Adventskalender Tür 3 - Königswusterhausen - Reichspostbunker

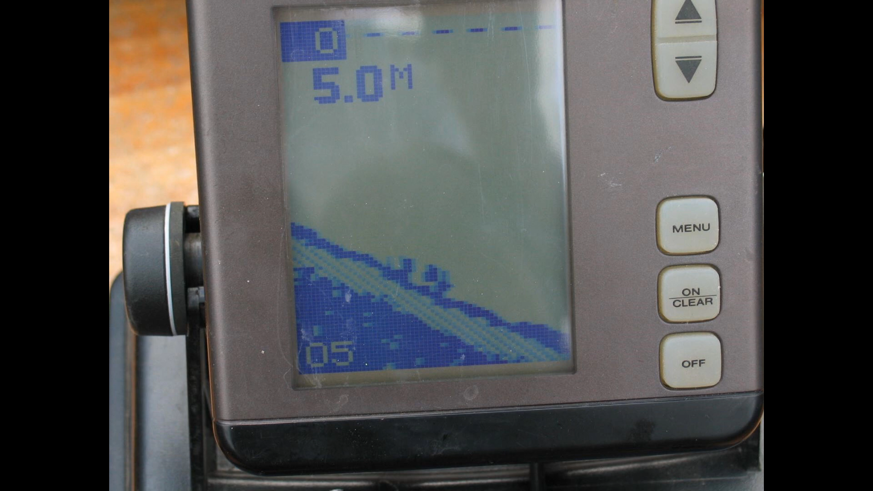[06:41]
On screen: depth 5.0 m
Ja, man sieht hier am Hang des Kettenkrat haben wir im Echolot gefunden. Und dann sind wir natürlich runtergetaucht. Natürlich auch mit Metalldetektoren. Hätte man eigentlich gar nicht mitgehen müssen. Das Wasser war schwarz. Es war dunkel. Und spätestens als wir neben dem Kettenkrat dann im Schlamm gewühlt haben, war die Sicht gleich null.